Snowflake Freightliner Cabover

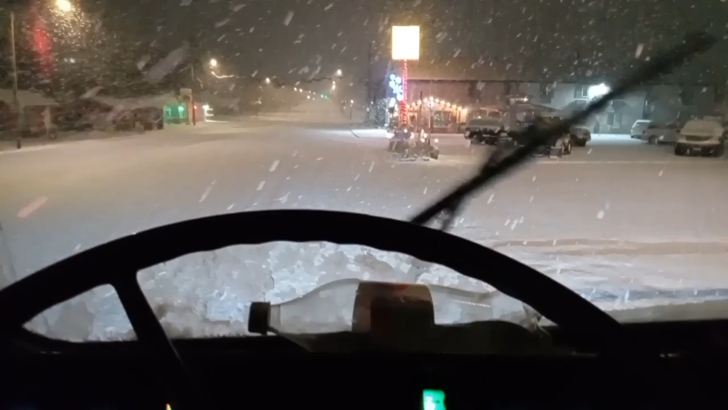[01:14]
Every 10 miles we got to stop. Put her off the lights. The grill. It's snowing.